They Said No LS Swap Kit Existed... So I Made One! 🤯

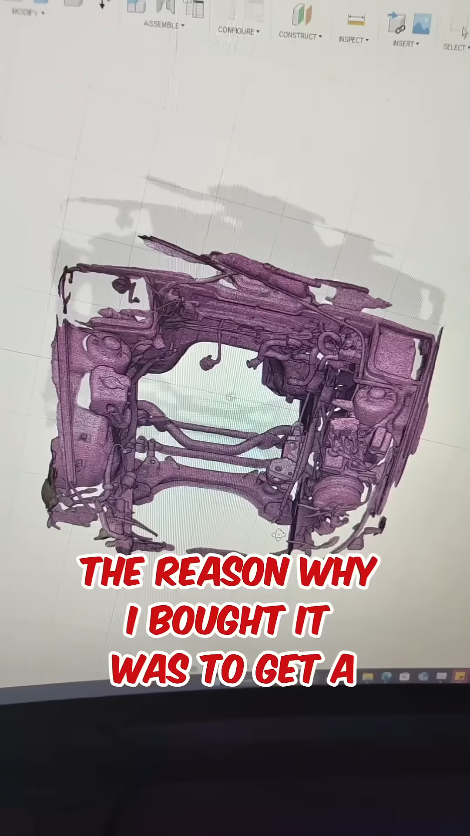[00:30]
scan of my engine bay and also of my powertrain using the creality
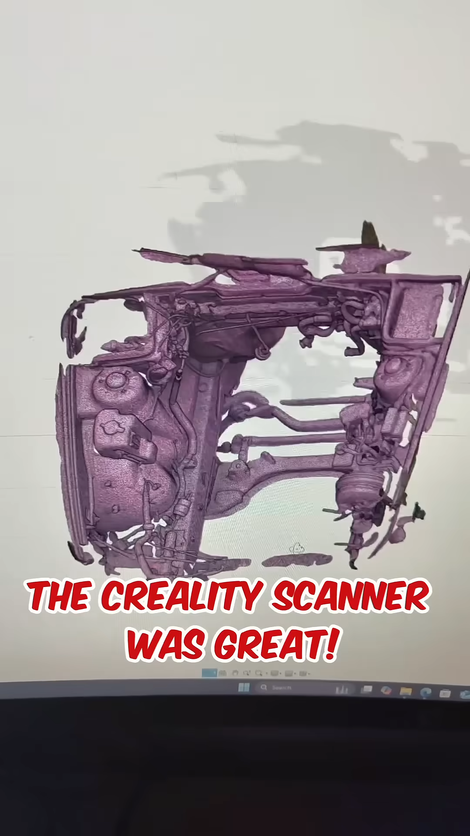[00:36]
scanner was great uh it worked perfectly